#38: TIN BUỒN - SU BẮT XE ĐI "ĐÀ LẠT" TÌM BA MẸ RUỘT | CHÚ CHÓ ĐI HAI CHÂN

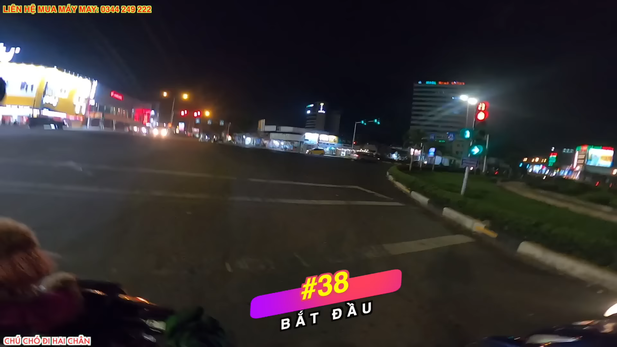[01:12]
Thôi mở ra mà đây nên nhiều cái đèn xanh đèn đỏ quá vậy. Giờ này mà còn biết đèn xanh đèn đỏ nữa chừng nào mà cho đến giờ thì chú. Đó cả nhà ơi, hình như cái bà áo đỏ này đang rất là nôn nóng. Qua cái đèn đỏ này nữa là tới bến xe rồi, cô yên tâm.
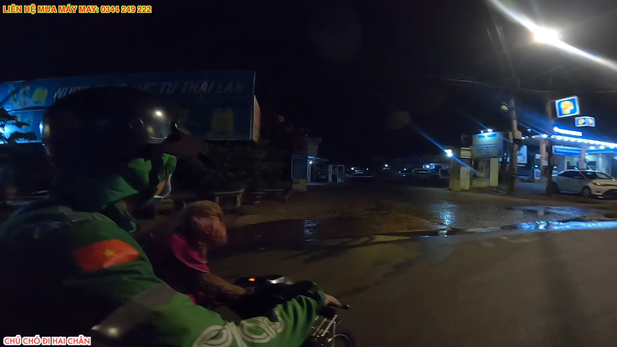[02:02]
Đó cả nhà, đây là đường về bến xe rồi.
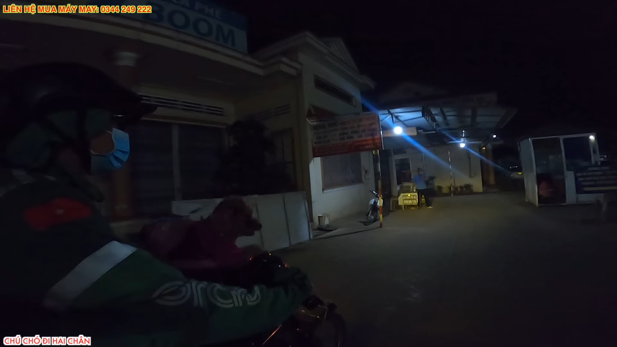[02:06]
Bây giờ chỉ cần bắt xe khách là em Su để có thể đi lên được Đà Lạt rồi đó. Đó mọi người thấy chưa, ở trong đây có rất là nhiều xe khách luôn.